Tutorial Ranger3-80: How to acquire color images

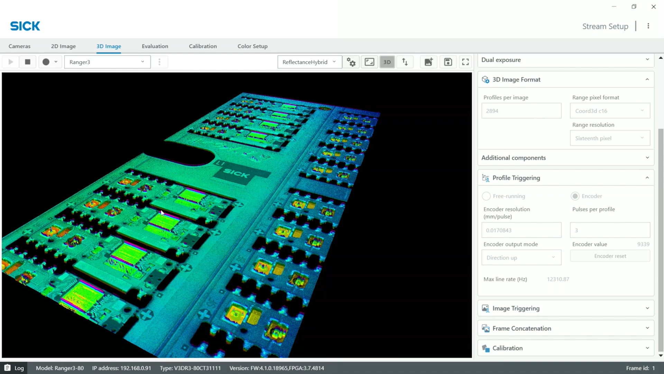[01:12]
As you can see, we get a good 3D image where we can do some volume measurements.